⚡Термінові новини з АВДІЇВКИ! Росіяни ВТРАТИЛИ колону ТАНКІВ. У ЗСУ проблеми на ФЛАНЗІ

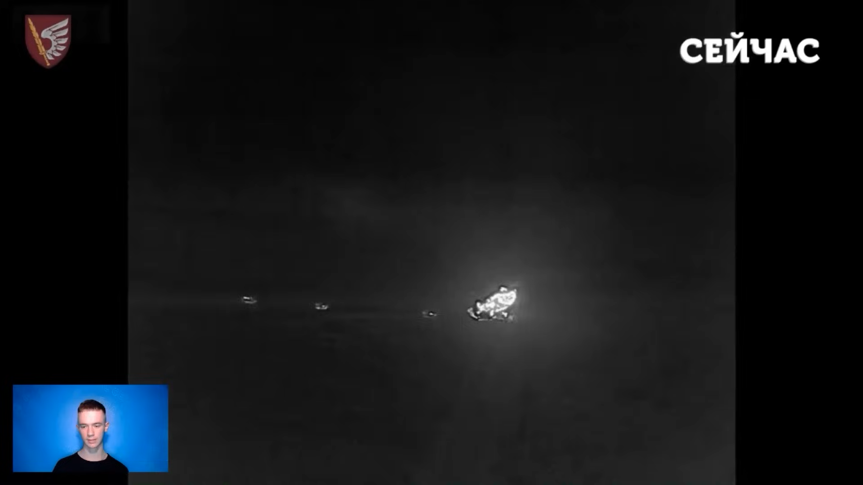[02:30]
Про це повідомила пресслужба військових. На відео видно, як штурм українських позицій під прикриттям туману закінчився для супротивника розгрому. Ворог втратив 4 одиниці бронетехніки та відступив. Окремо, варто відмітити роботу миколаївських десантників, які вчасно виявили наближення російської техніки і завдали по окупантам вогневого одару.
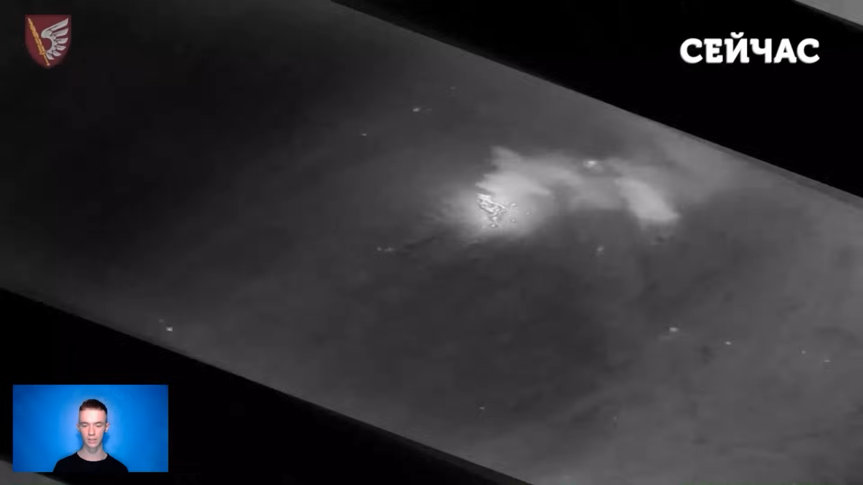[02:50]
Зокрема, можна побачити, що по колонії російської техніки відпрацювали наші артилеристи, мінометники та оператори протитанкових ракетних комплексів. І вже на ранок наші військові також зафіксували результат успішної роботи.